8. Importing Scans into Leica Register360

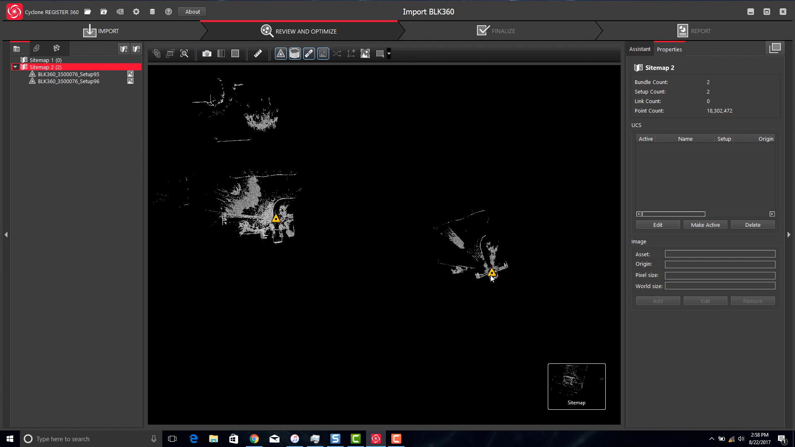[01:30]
In this case, because we have a lot of vegetation in the scans, it wasn't able to find a fit. So we can go ahead and do it manually. We can rotate our scans.
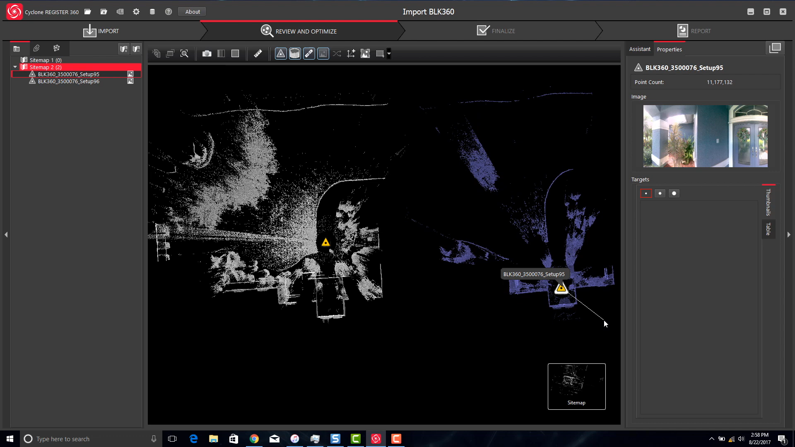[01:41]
In this case, if you hold down Shift and then right-click and hold, we can rotate, slide one over on top of the other. And you'll notice that a hint line will show up as a link.
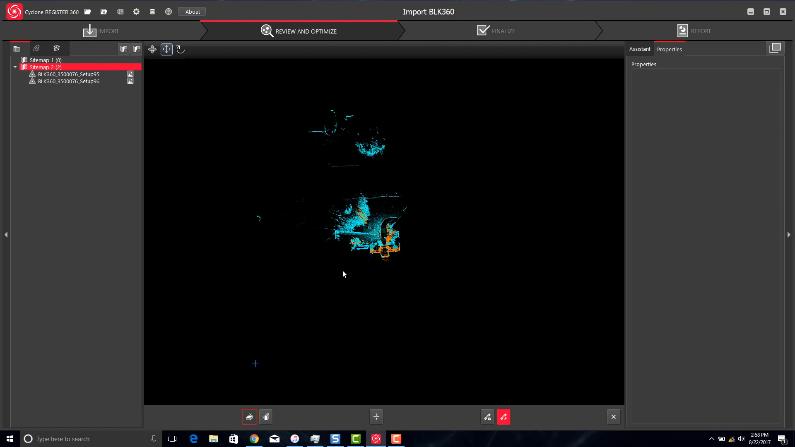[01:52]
We can right-click on it, go to our visual alignment, and we can zoom in and fit our two scans together. When using visual alignment, it is best to look at a corner, fit the two corners, and then you can rotate around that corner to match the two scans on top of each other.
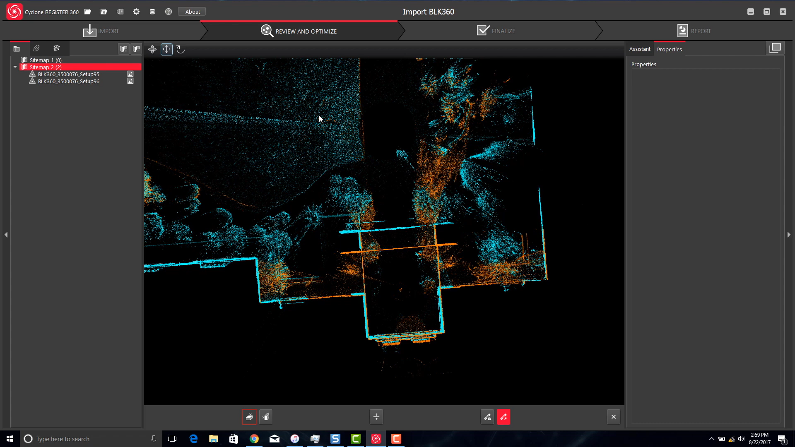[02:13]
We'll fine-tune and slide over just a little bit. And then once you have your horizontal view fixed, we need to go to our elevation view.
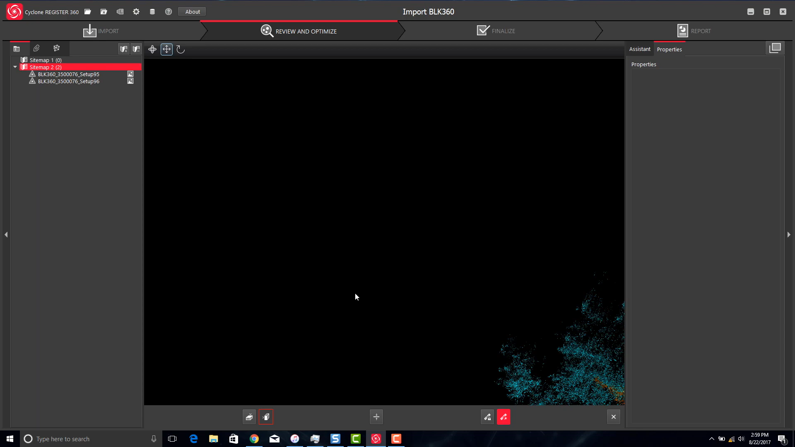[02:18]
We'll go to elevation view, and we'll just move the scans up and down just a little bit so that they match.
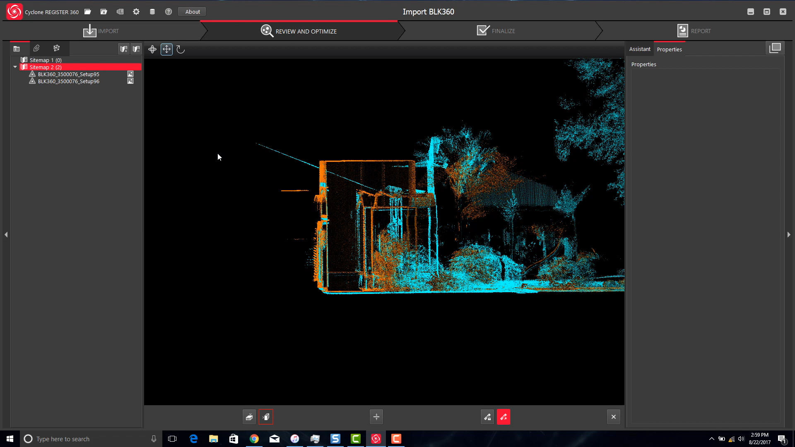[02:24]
Once we're done, we'll go ahead and create the link.
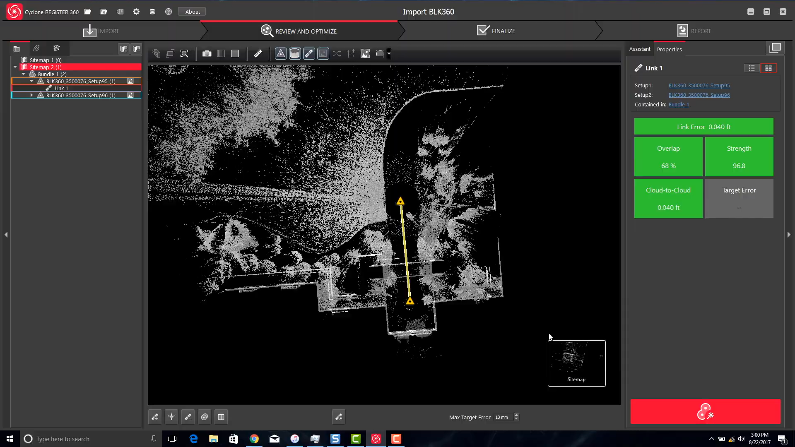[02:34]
Once the link is created, we can hover over the sitemap and go into a link cloud.
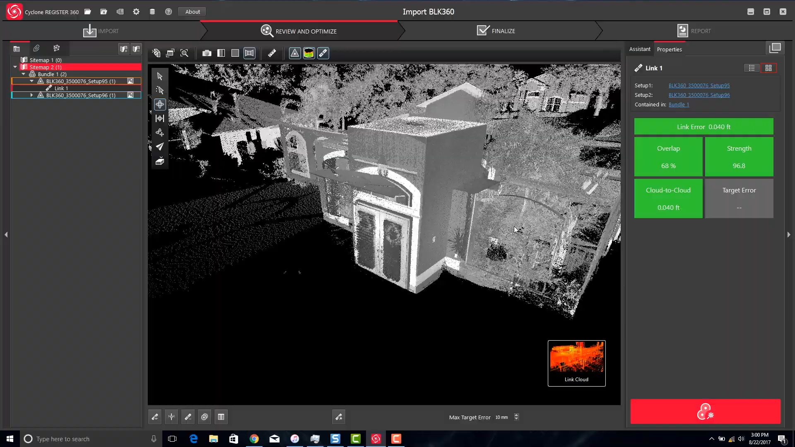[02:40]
We can take a look at the fit and make sure it's okay. In this case, it looks pretty good.
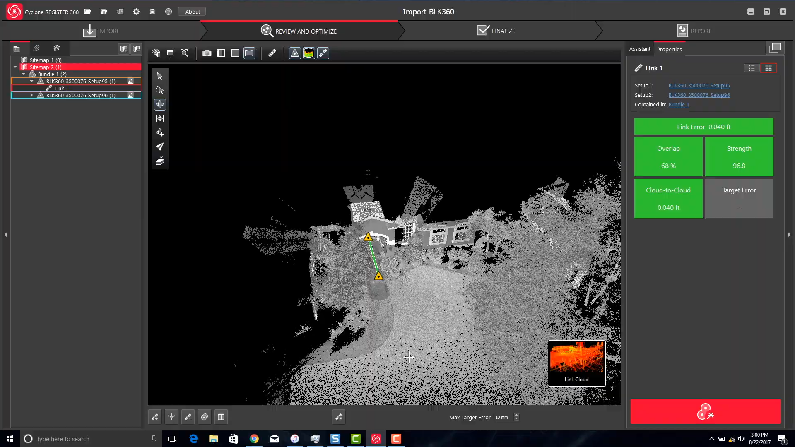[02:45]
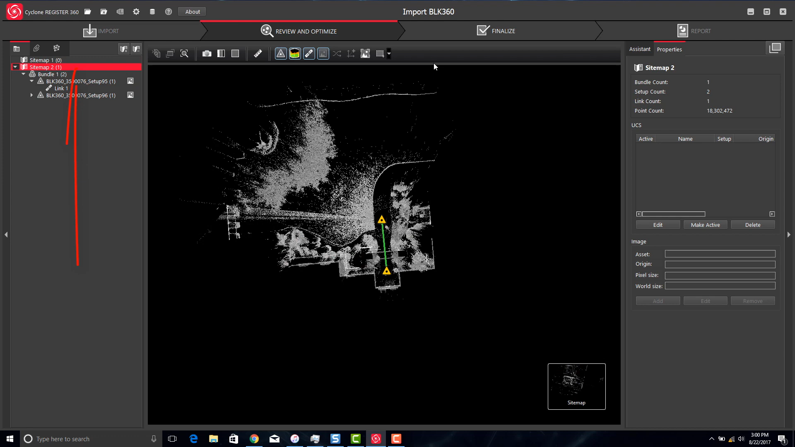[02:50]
Once finished inspecting the data, we can click on our sitemap and go to the Finalize tab. Accept the results, hit Accept, and it will go into the reporting phase.